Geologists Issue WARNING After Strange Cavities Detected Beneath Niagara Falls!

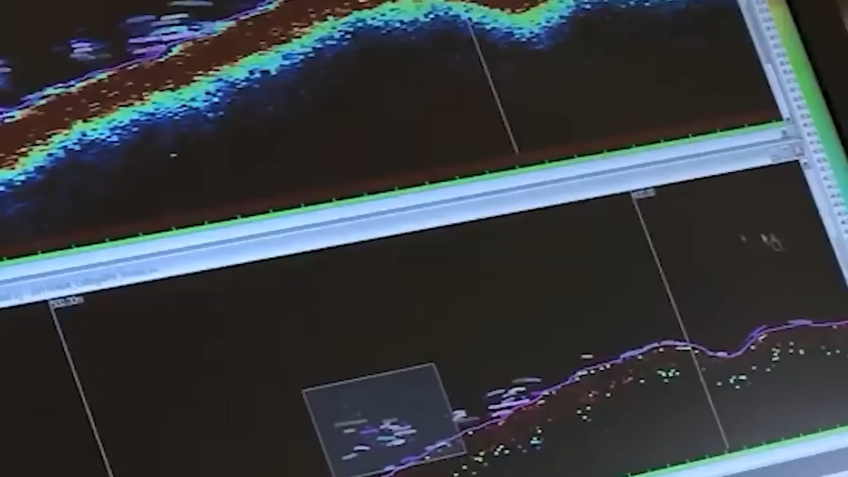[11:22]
Innovations in ground-penetrating radar, acoustic imaging, and remote robotics have advanced our view of Niagara's caverns.